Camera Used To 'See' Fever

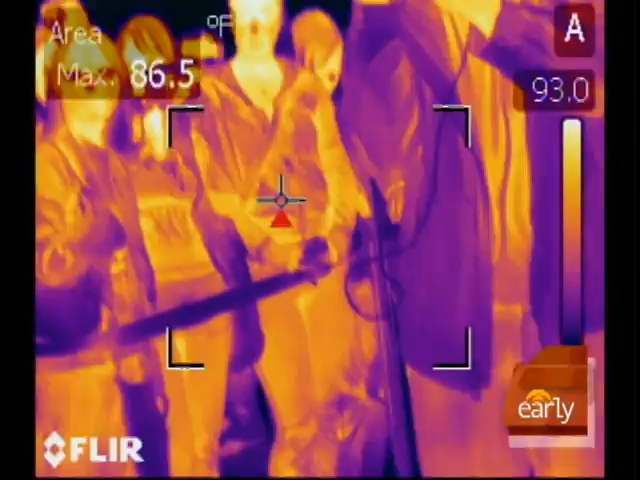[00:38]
On screen: max 86.5°F
is this person elevated versus the population of people that just came through.
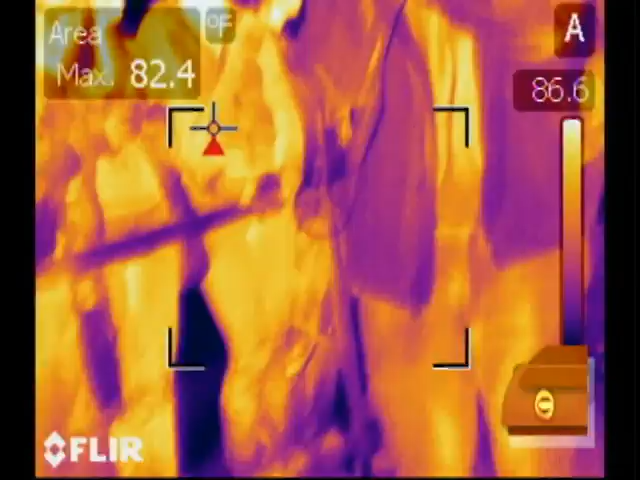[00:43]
On screen: max 82.4°F
Okay. So let's show an example of someone who might stand out.
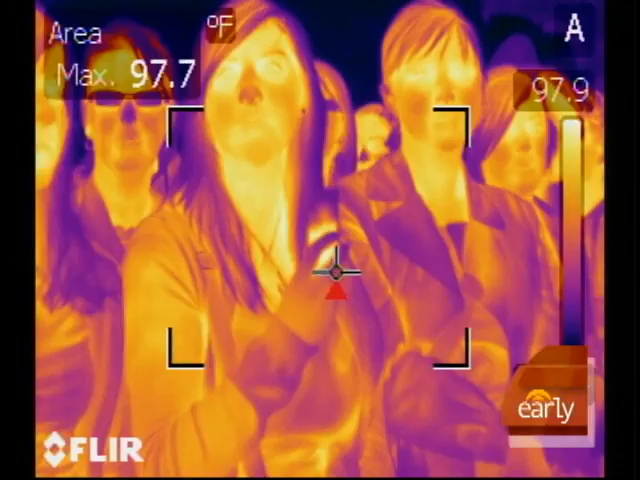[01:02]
On screen: max 97.7°F, scale top 97.9°F
And there it went up to 98.6. Exactly. So that extreme jump is what you're looking for.
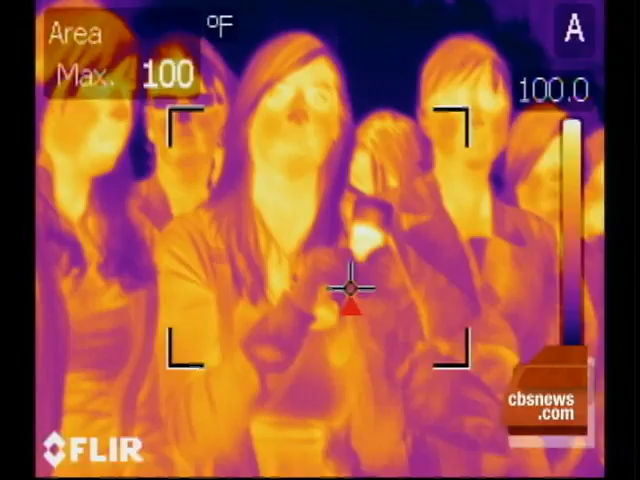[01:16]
On screen: max 100°F, scale top 100.0°F
However, but they can't, if somebody has swine flu but doesn't show symptoms yet, they would never detect that. Absolutely.
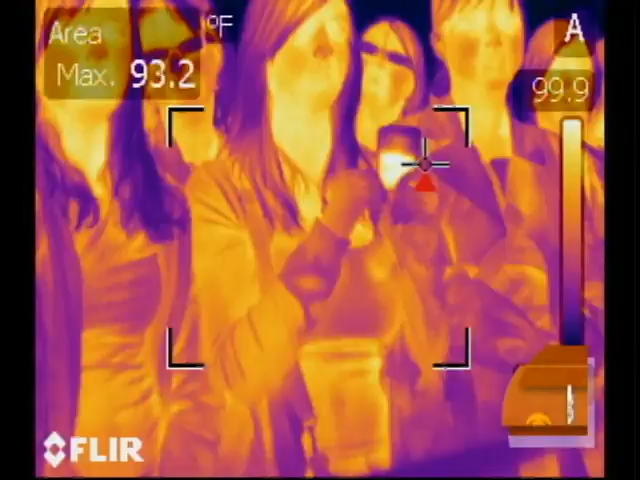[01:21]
On screen: max 93.2°F
I mean, we're, again, we're looking for these temperature differentials amongst a whole crowd of people. Right. So we can do further investigation. You know, where have you been?